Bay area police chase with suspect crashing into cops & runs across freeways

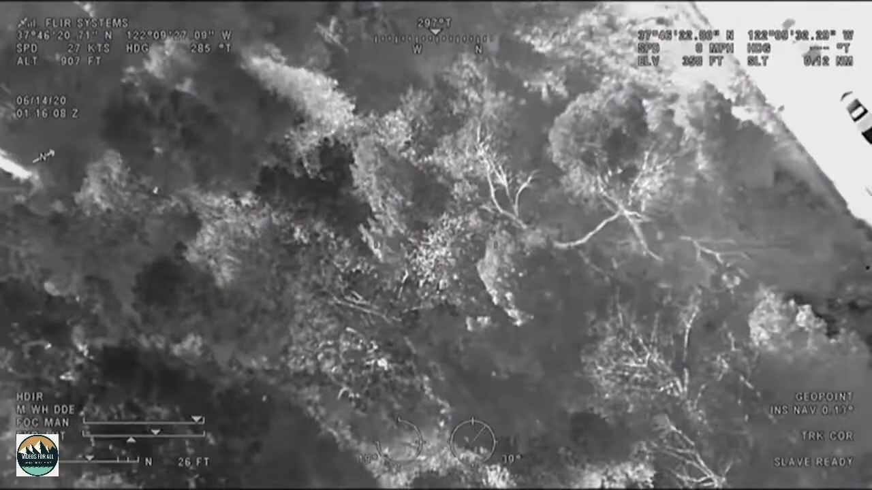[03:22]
There, police monitored him by air until a canine unit and officers on the ground closed in and took him into custody.